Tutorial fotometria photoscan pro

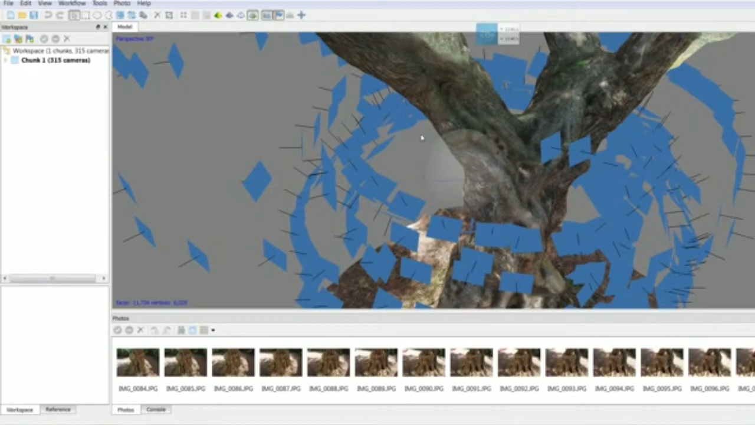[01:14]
Fotoscan, cada uno de los cuadrados azules representa desde el punto de vista que hemos tirado a la fotografía.
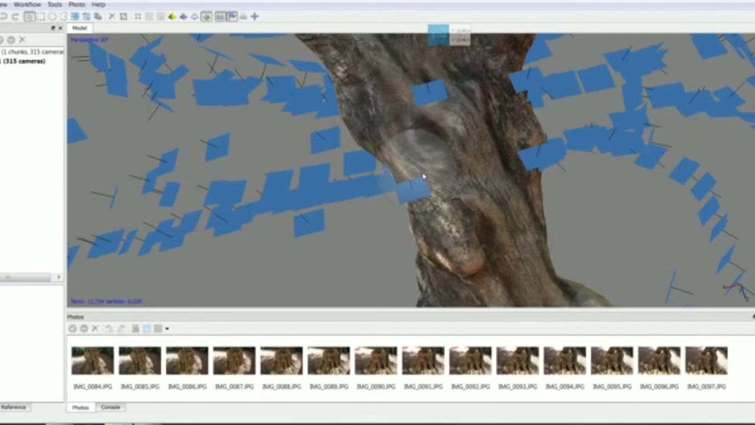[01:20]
Con todos estos puntos de vista el programa genera el objeto en 3 dimensiones. El siguiente paso es crear la malla. Usaremos la opción Bull Mesh.
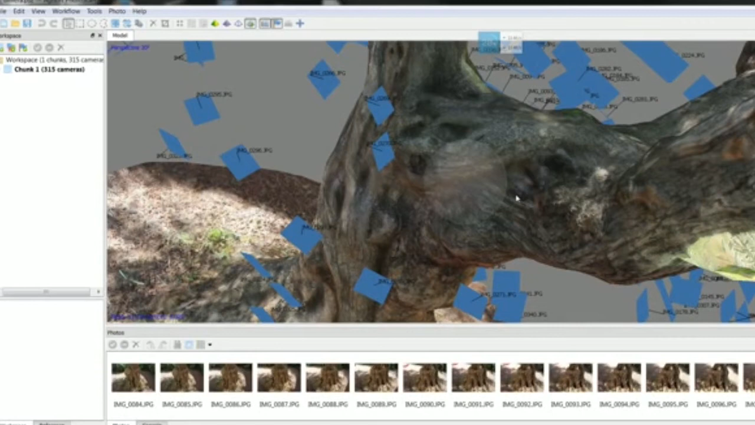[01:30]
Esto nos generará la malla poligonal que será nuestro objeto en 3 dimensiones para poder exportar.
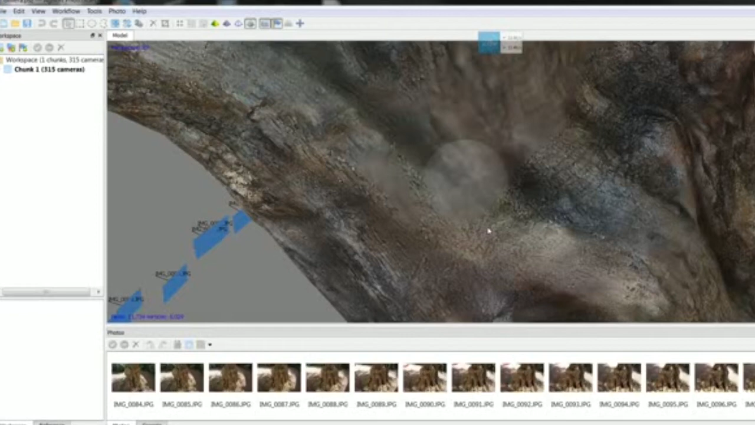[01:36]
También generaremos la textura con la opción Build Texture,
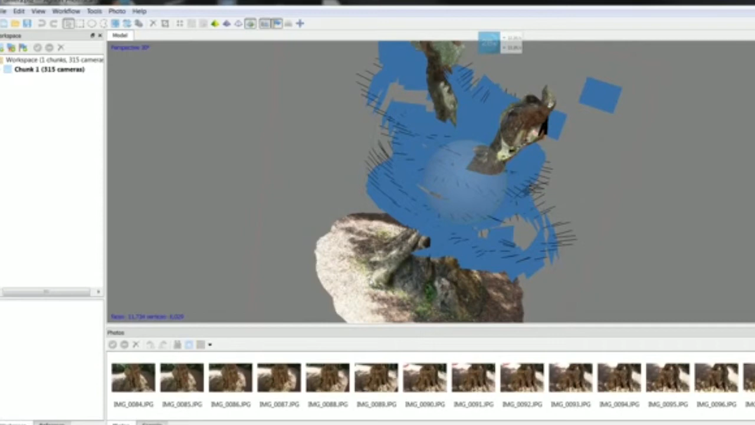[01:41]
donde definiremos la calidad.
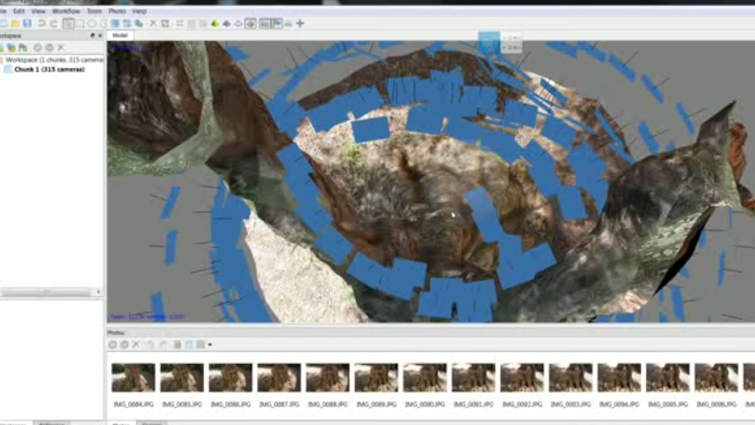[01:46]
En cada una de estas tres opciones podemos seleccionar la calidad de los polígonos.
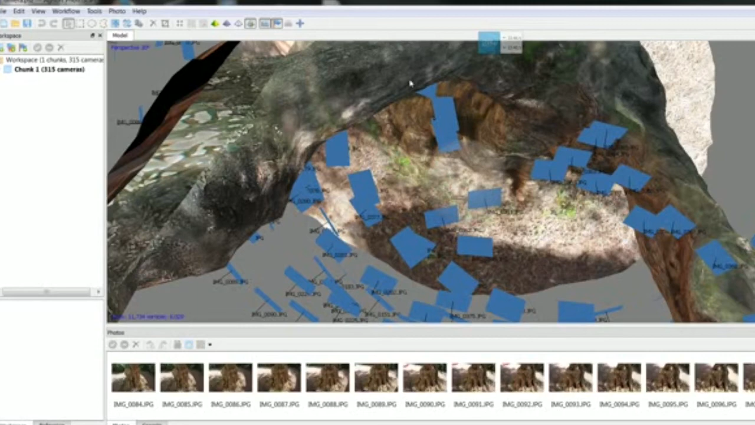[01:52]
A más número de polígonos, más calidad y densidad de puntos. Esto nos generará objetos muy pesados. Por último,
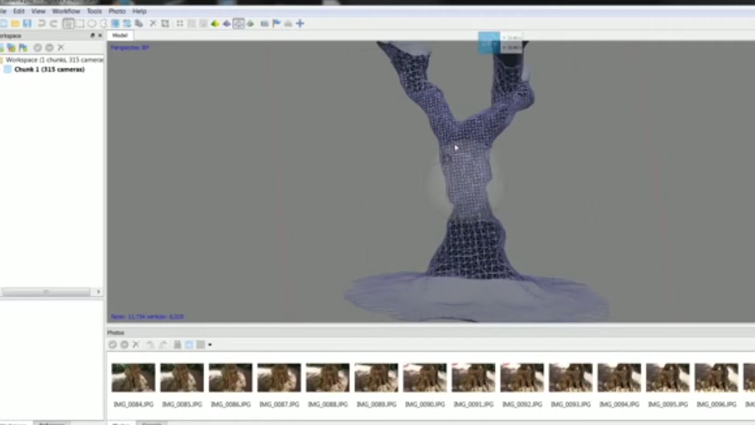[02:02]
solo nos queda la opción de exportar nuestro objeto en un formato que podemos reconocer en otros programas de 3D como FBX, que exportaremos tanto malla como textura.